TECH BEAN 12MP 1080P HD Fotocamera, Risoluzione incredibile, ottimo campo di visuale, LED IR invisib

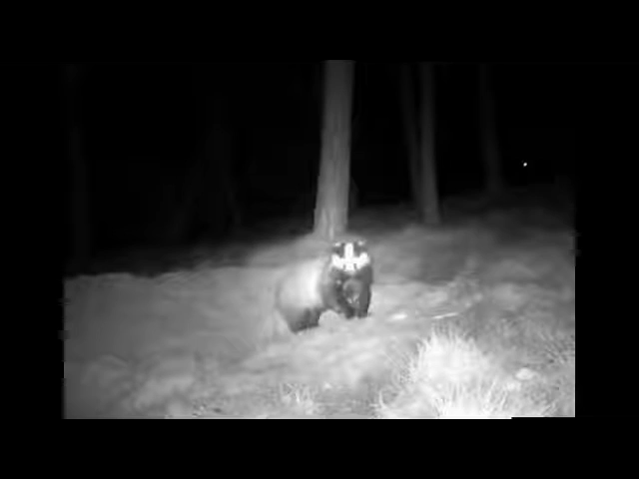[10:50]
Andiamo sulla modalità time-lapse che forse non tutti conoscono e di cui vedete un esempio adesso nel video.
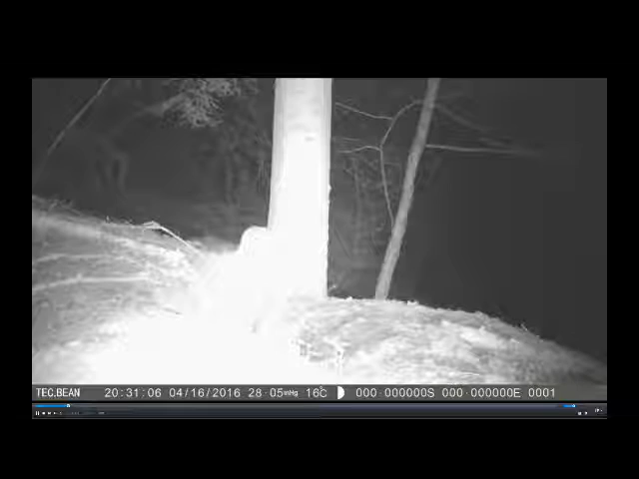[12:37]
Quindi appena c'è movimento la telecamera scatta o in ambienti con bassissima luminosità ed è quella in cui secondo noi dà i maggiori risultati oppure come telecamera di sicurezza,